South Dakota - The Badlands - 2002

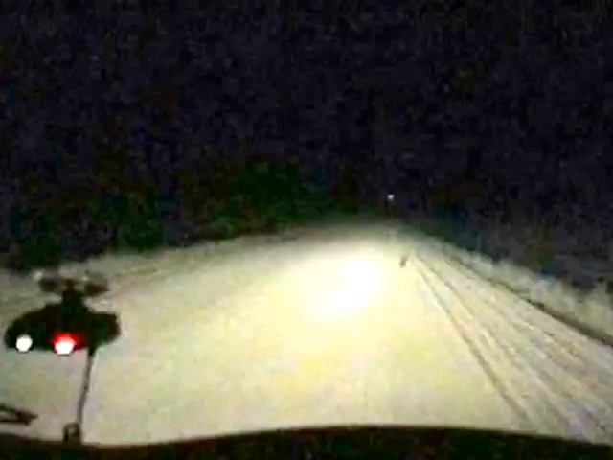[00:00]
Nebraska. Somewhere in the middle of the Badlands. So we've been driving for a minute and a half.